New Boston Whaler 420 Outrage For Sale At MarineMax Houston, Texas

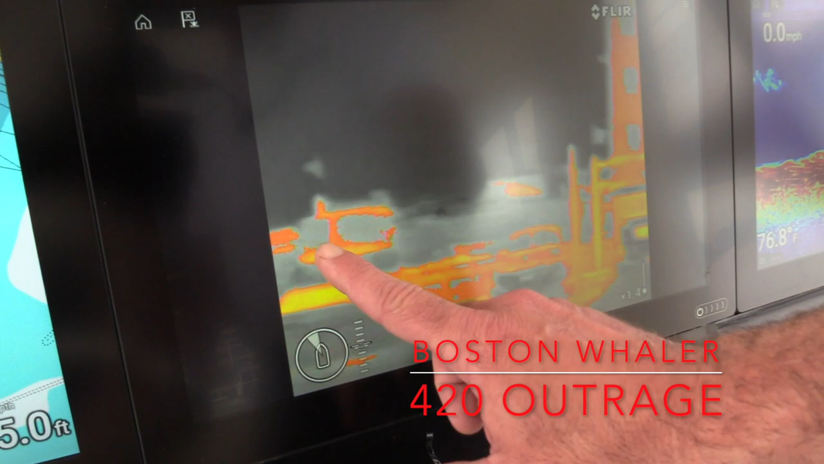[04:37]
Which at the touch of a screen, you can pan and tilt, you've got total control, makes it really nice and easy for out running at night.
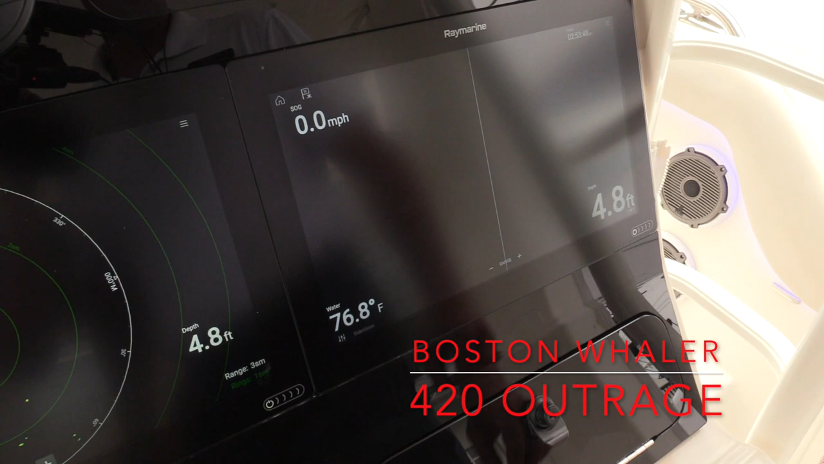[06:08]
And then we've got our side vision, which we can actually look out to the sides, which is really cool.
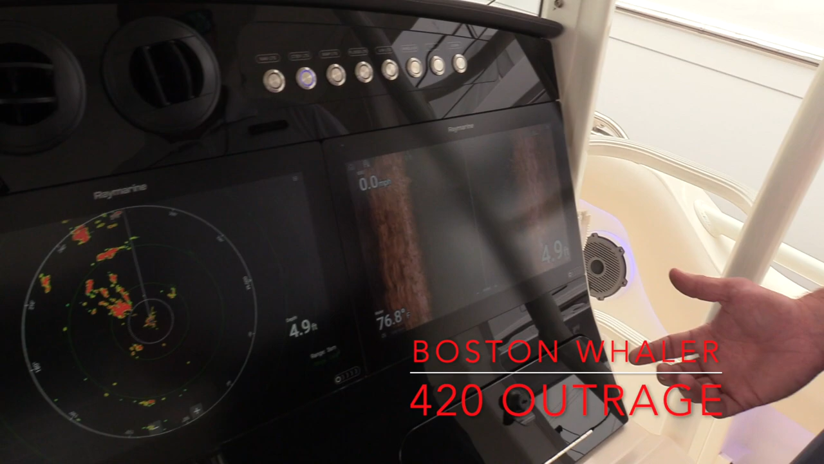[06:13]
Get out, if you're working on a rack or a platform, things like that, you can pretty much look right into it and see what kind of fish are down there.